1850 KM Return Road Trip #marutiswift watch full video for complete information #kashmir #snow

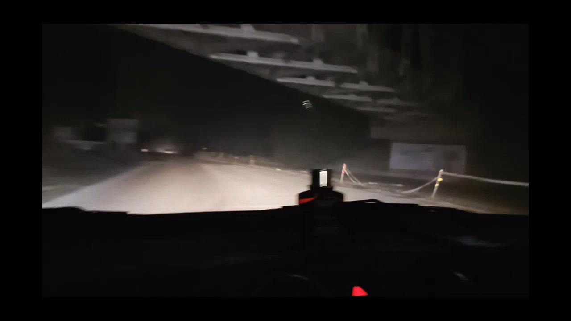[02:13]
फ्रेंड्स, ये देखिए, हम राणा चौक से होते हुए शामली होते हुए,
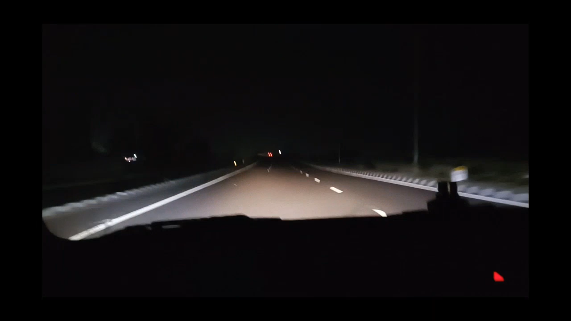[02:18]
ये नया हाईवे बना है जो पानीपत खटीमा राजमार्ग है,
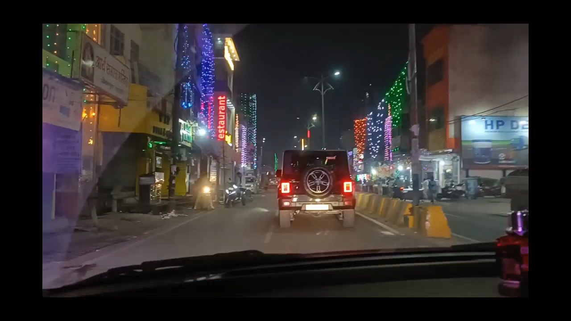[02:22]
ये शामली में हम एंटर कर गए हैं।
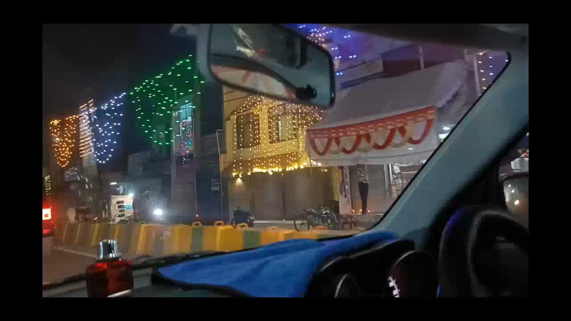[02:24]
वीडियो बहुत ज़्यादा लंबी हो जाती,
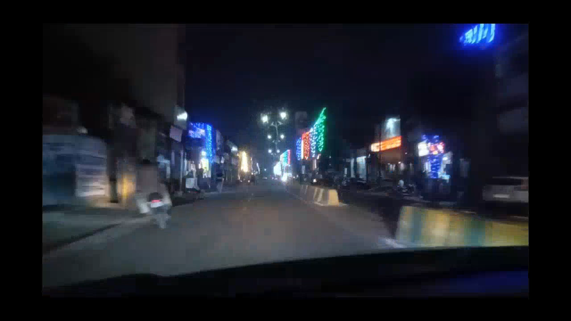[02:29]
इसलिए प्ले स्पीड मैंने बढ़ा के इसको।
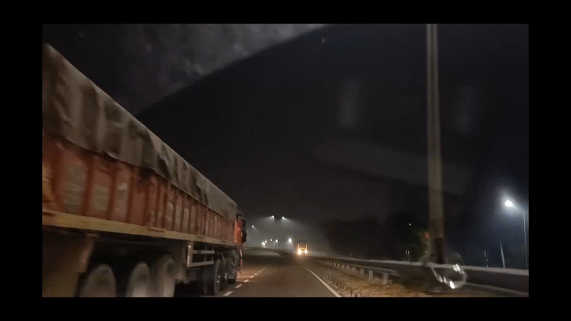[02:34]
अब ये करनाल हाईवे पर हम चढ़ गए हैं, और ये मुल्तान हाईवे कहलाता है, दिल्ली मुल्तान हाईवे पर।
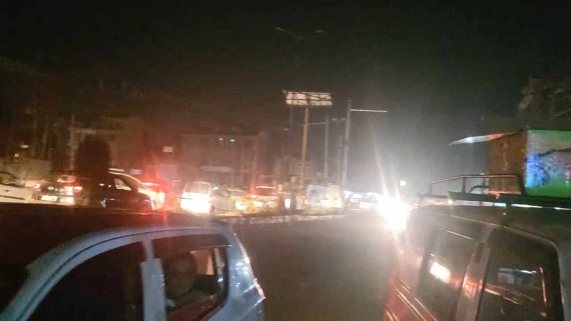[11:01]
और ये केपी रोड कहलाता है।
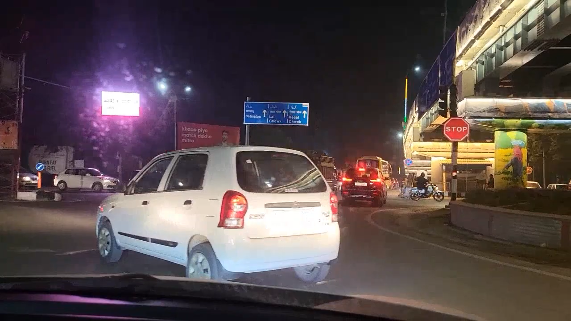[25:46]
ये लाल चौक की तरफ हम जा रहे हैं क्योंकि हमारे एक मिलने वाले ने हमें वहीं पे बुलाया था,
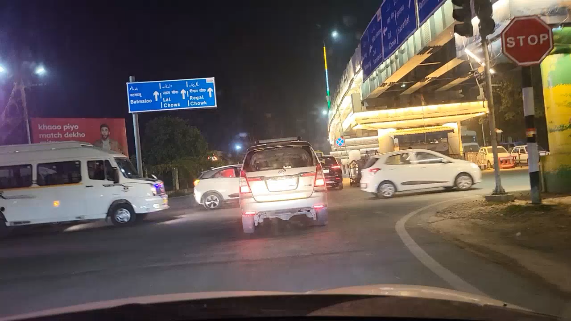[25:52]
और होटल हम सोच रहे थे कि उसी के रेफरेंस से होटल लें, और लाल चौक की तरफ अभी हम जा रहे हैं। थोड़ा सा कैपिटल होने की वजह से ट्रैफिक भी आप देख रहे हो ज़्यादा है श्रीनगर में,
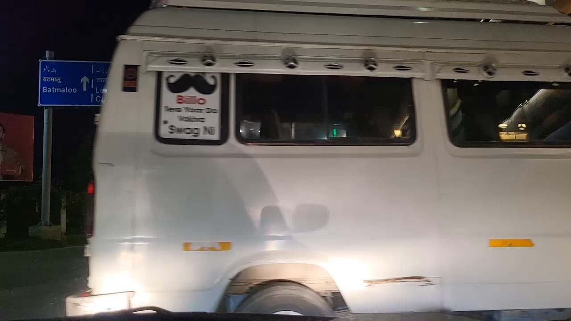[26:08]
लेकिन साफ़ सुथरा और बहुत अच्छा शहर हमें लग रहा है ये।
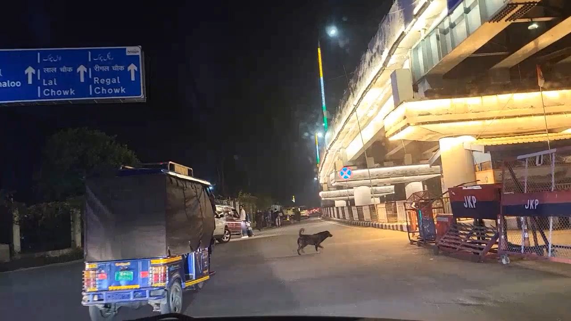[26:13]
लाइटिंग डेकोरेशन भी बहुत अच्छी है, और यहाँ पे आके लगता है कि ये हमारे इंडिया का ही एक सिटी है,
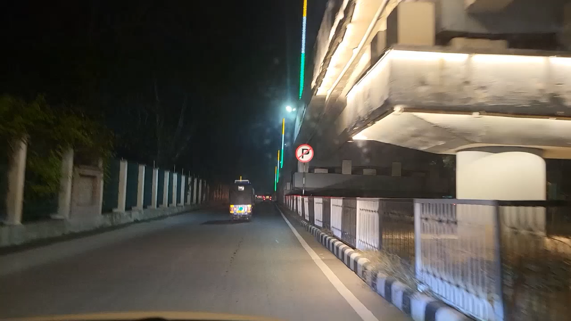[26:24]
लेकिन अदर पूरे कश्मीर में ऐसा लगता है कि हम किसी दूसरे देश में आए हुए हैं।